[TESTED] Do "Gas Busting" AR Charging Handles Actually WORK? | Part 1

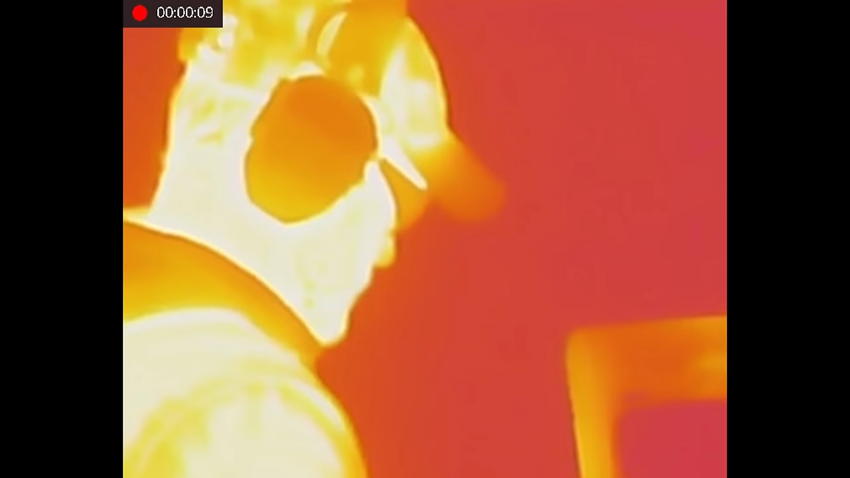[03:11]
We tried to see if thermal would reveal anything more to the gas cloud,
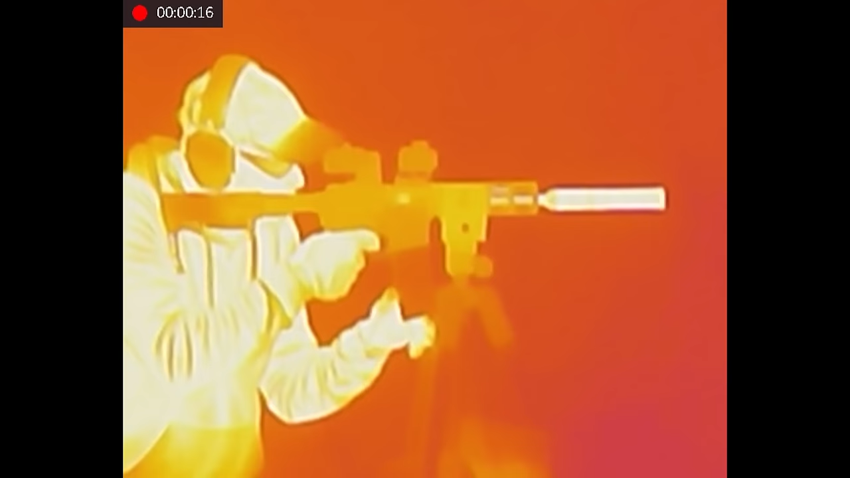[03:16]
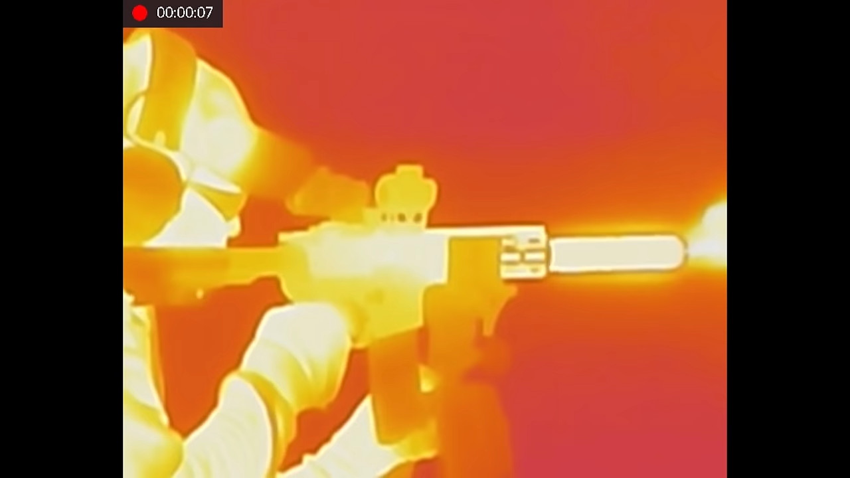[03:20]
but instead we really just got some cool shots of things heating up and staying hot.
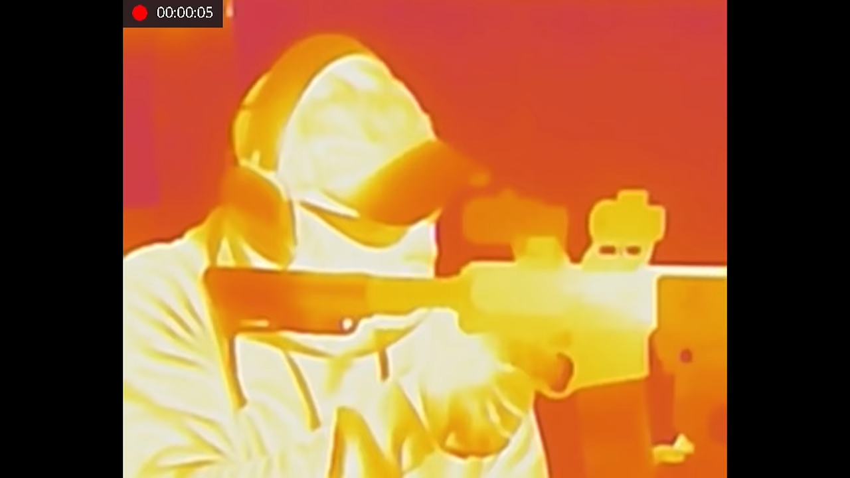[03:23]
So you probably just saw it as I said it.